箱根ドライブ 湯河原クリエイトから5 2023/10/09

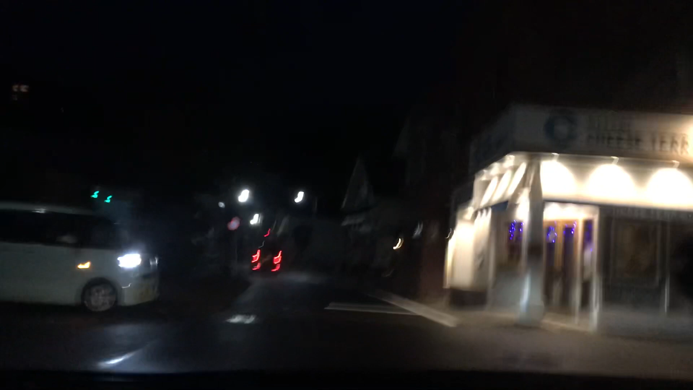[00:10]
この船にした道がちょっときつい。あれ?とついてる。
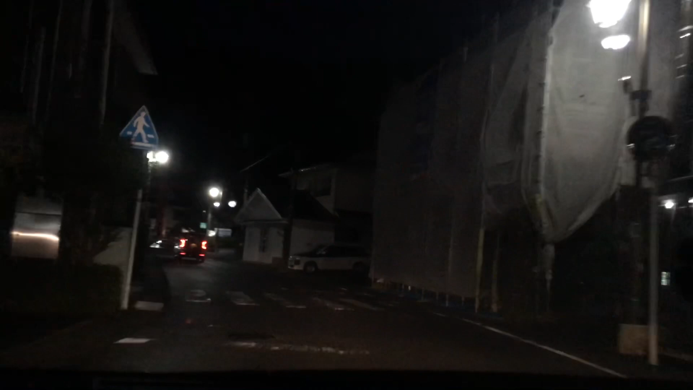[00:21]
やっぱここ右。やっぱここ右曲がれって言うんだな。この道。
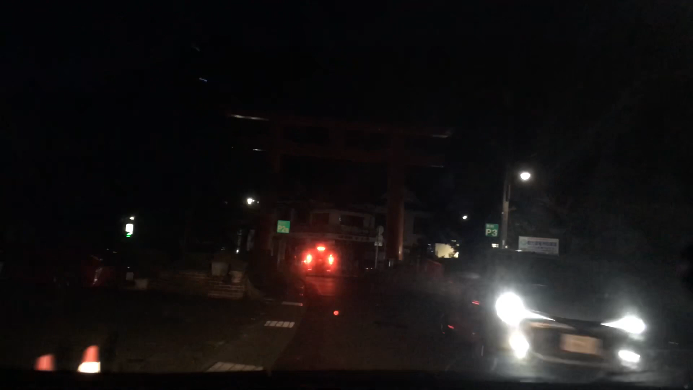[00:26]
左方向です。右方向です。よし。